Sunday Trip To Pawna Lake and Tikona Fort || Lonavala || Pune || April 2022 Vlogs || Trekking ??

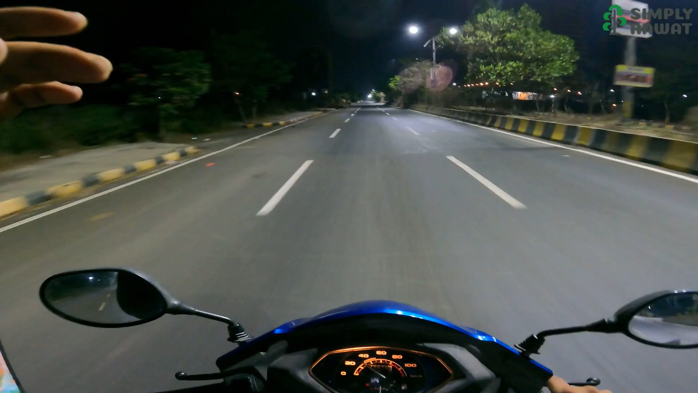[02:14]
आ� कि अभी तो सुझरे के चार बज़े चार बच के चालीस मिनिट साधे चार बज़े घर से निकला है दुरोना कर भी पहुचे है दिरी दिरी करके जाएंगे आगे आगे आना वाना पी जाएंगे यहां लाइट थी तो मैंने कैमरा ओन कर लिया अच्छले कुछ ने को अच्�
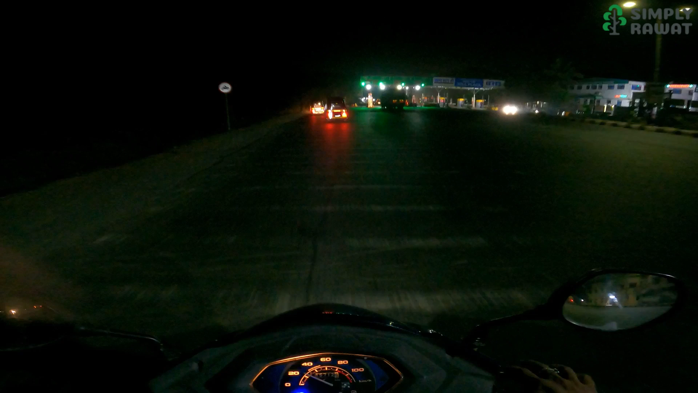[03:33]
तो कि अधर टॉलना का और हमारे डेस्टिनेशन अभी भी है एक गंडा 40 मिनिट दूर साथ किलमेटर दिखा रहा है गूगल
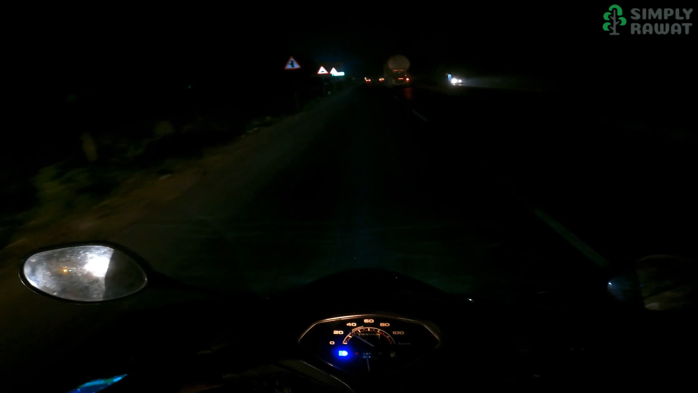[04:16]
चलिए एर हम पाज़ गए खंडाला चटरे हैं चड़ रहे हैं